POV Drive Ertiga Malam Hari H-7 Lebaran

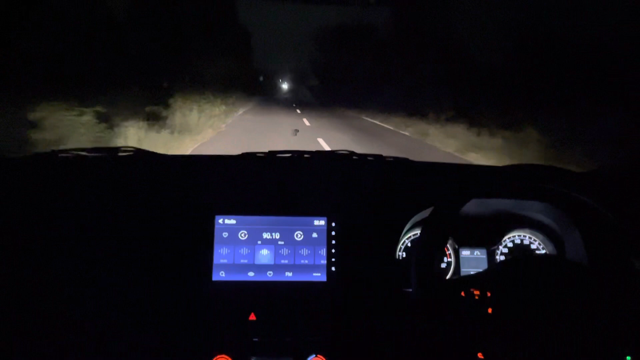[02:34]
Ada penerangan di sini ya, sama sekali.
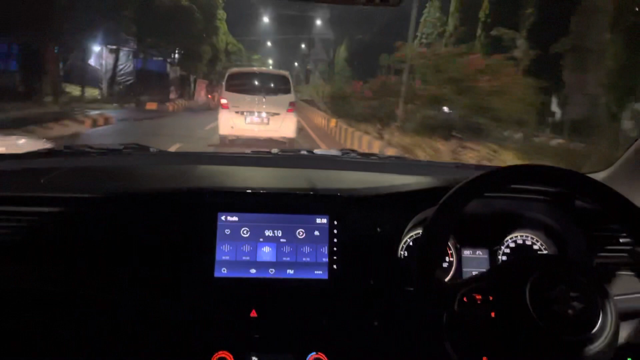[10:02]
Masuk kota guys. kota habis hujan ini. Remes ini kayaknya.
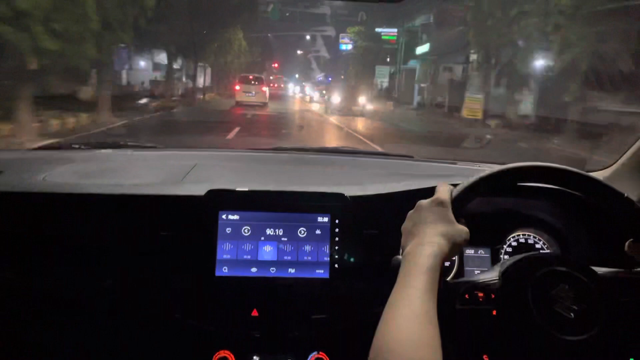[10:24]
Padahal di desa tadi enggak ada hujan ya.